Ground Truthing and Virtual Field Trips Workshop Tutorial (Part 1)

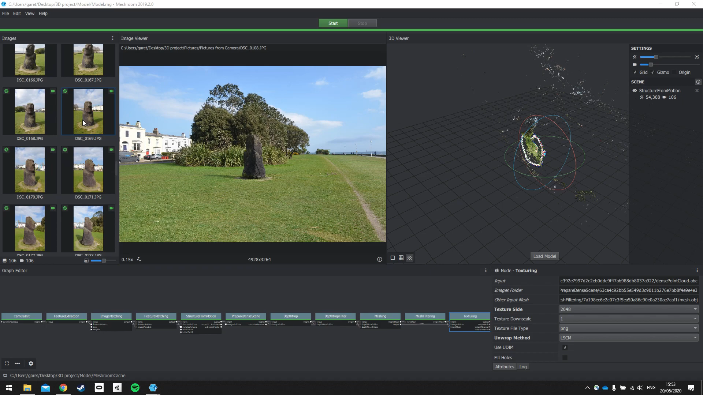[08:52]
The other thing to notice is that the pictures now have a little green camera in the corner. And if I can find an example for you. So the green camera means that the camera reconstructed. So it used this camera in the meshing process and the camera intrinsics are all there as well. So the mesh room program was able to use these images for the final sort of construction.
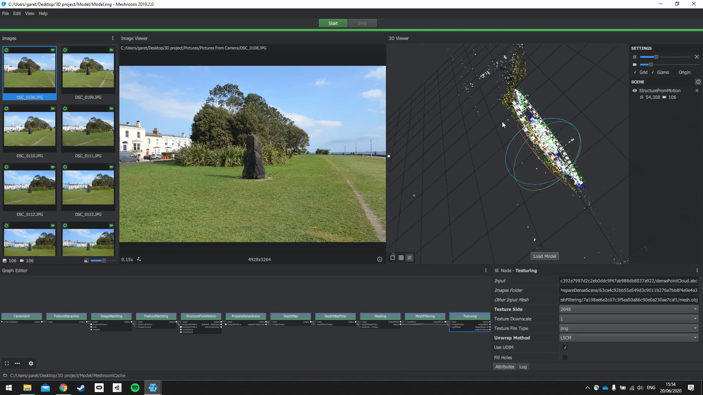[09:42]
So using your mouse, you can move the model around with your left click and you can use your scroll wheel to zoom in and out. So if you click the mouse wheel, you'll be able to move the scene in its entirety. So let's just move the reconstruction around so that it is there.
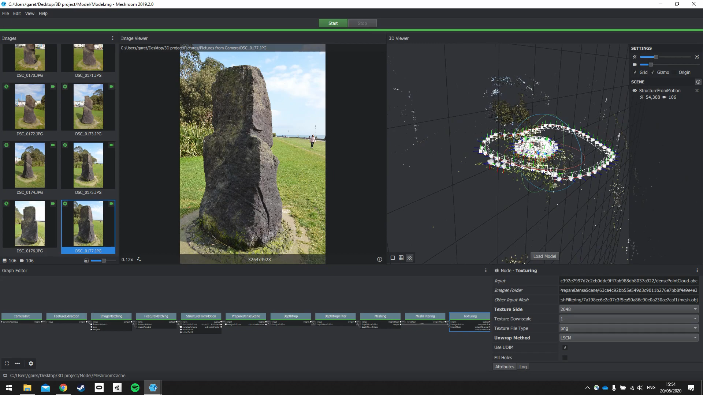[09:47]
And when you click on one of these cameras in the scene, the selected camera will move to in the images and the image viewer. So just to make this a little bit easier to see,
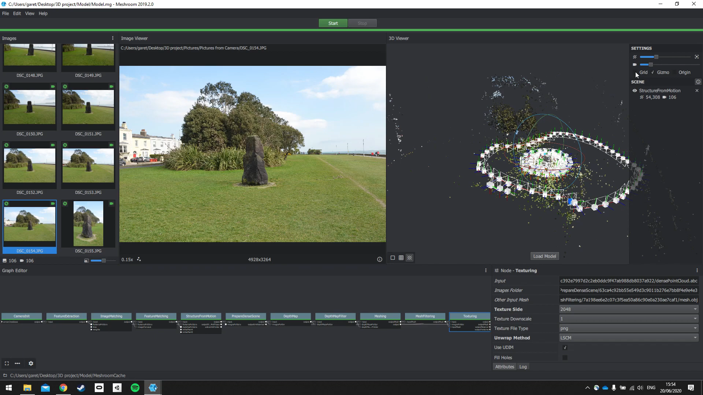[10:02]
I'm going to take out the grid and I'm going to take out the gizmo. And I'm going to zoom in and rotate everything around a little bit. So you can see all of the camera pictures that I took are now reconstructed as a point cloud. So let me take out the cameras. So you can change the scale of the cameras up and down so they're easier to see what's happening there.
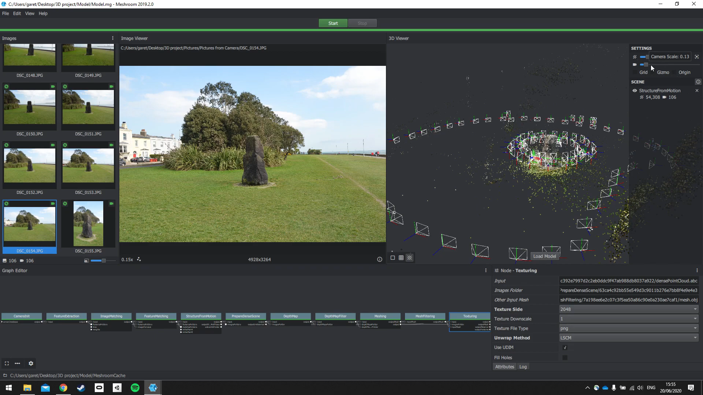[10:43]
And you can change the size of the points as well by using the settings here. So I'm going to hide the cameras by making them really small. And you can see the 3D reconstruction as a point cloud. OK, so if I now load the model using this button here, the texturing will now be shown on top of the model. So that could take a couple of moments to reconstruct. So I'm going to hide the structure from motion
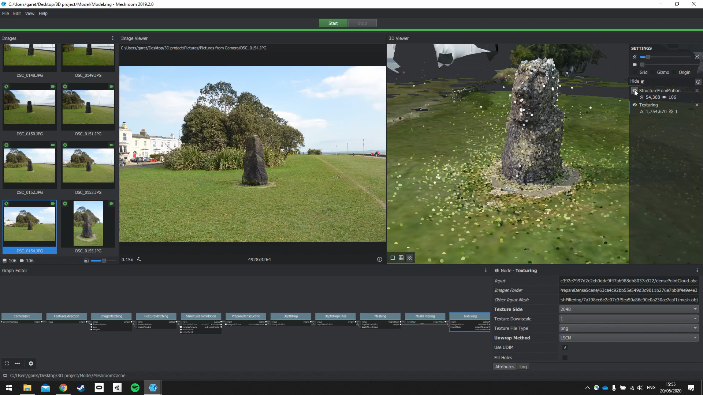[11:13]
and look at our textured model. OK, so using the settings that we have below, so the texture side is 2K, it's a PNG and it is an LSCM unwrap method.